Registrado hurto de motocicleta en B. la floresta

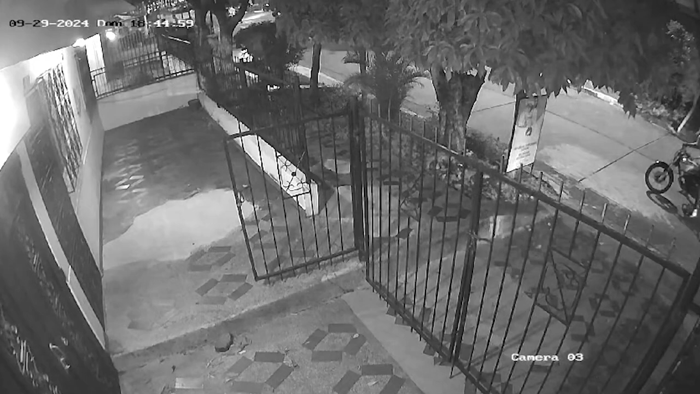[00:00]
En cámaras de seguridad, siendo las 6 y 44 de la tarde de este domingo,
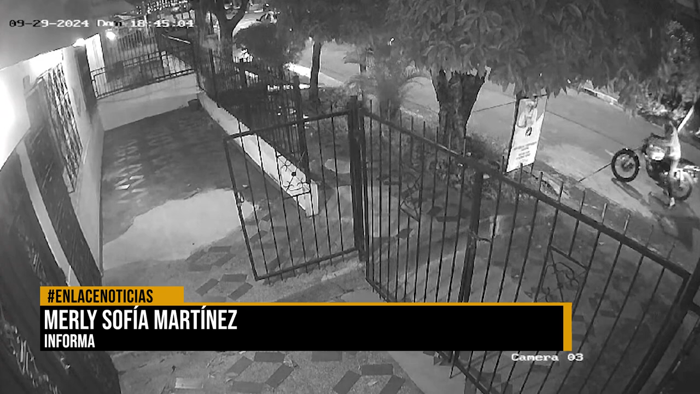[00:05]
quedó registrado el hurto de una motocicleta en el barrio La Floresta, como una tres de Barranca Bermeja, donde un motociclista fue despojado de su vehículo en plena vía pública.